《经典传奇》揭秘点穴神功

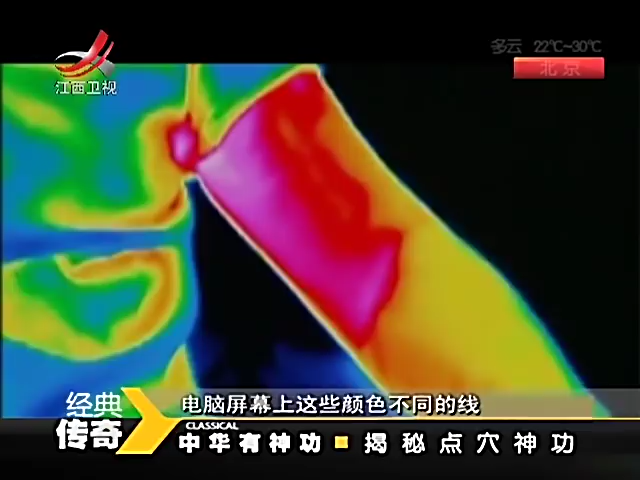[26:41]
电脑屏幕上这些颜色不同的线记录了张教授的手臂在点穴前后不同阶段的温度和血液变化，而这些变化就是点穴的原理所在。